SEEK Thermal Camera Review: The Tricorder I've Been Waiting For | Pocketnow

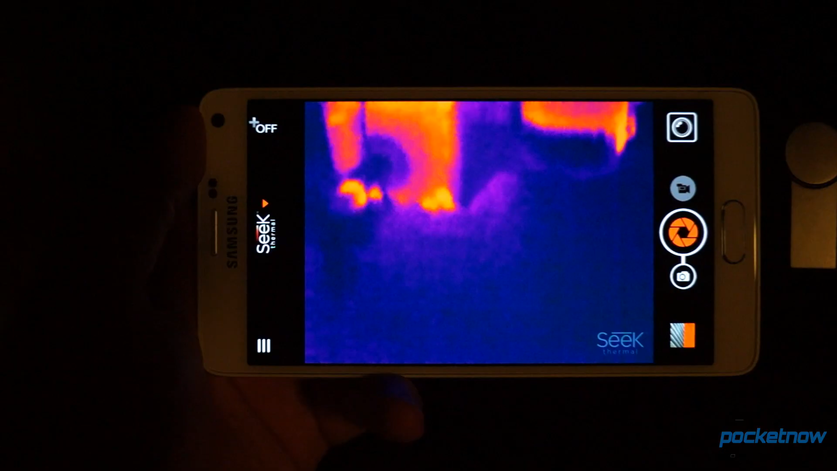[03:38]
How about the water heater and furnace in your basement?
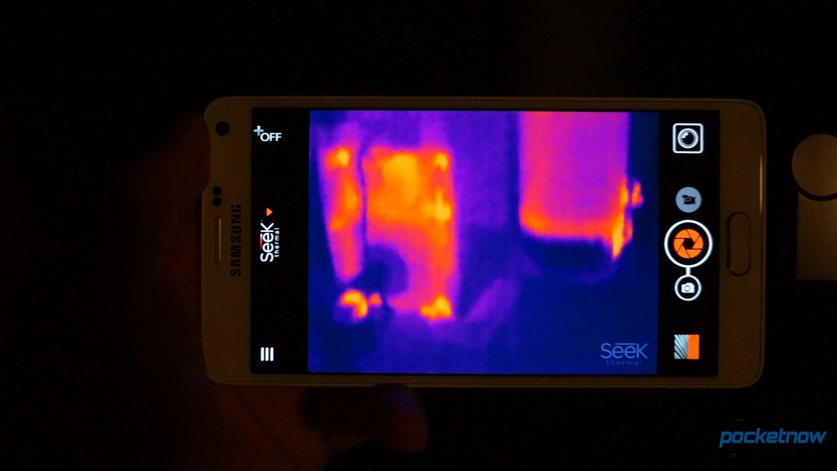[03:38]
And if it's just cool photos or videos you're looking for,
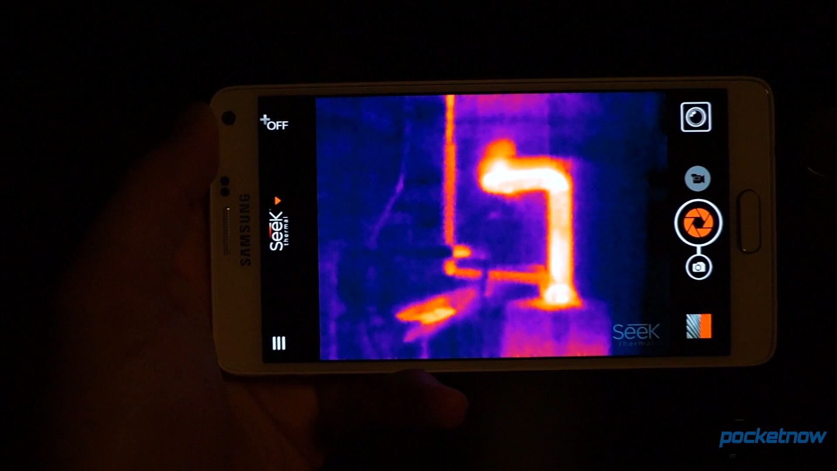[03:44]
toss something in the freezer for a while, then bring it out into the world to make some crazy infrared artwork.
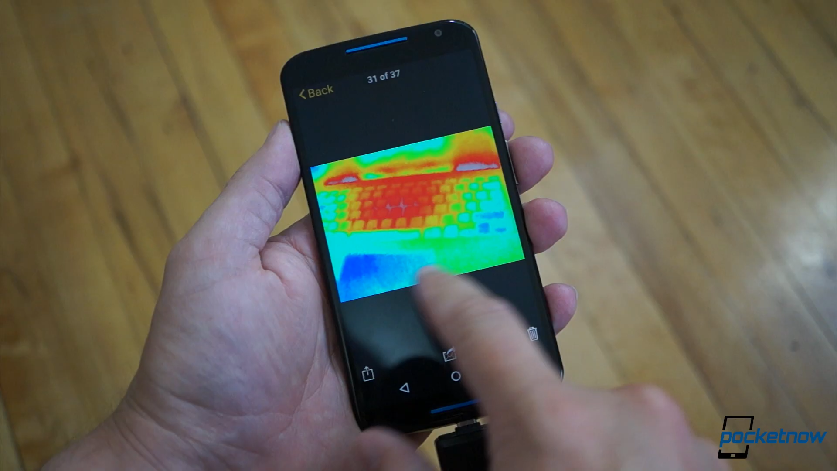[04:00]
Exported photos are only about half a megapixel in resolution, and they're watermarked by default.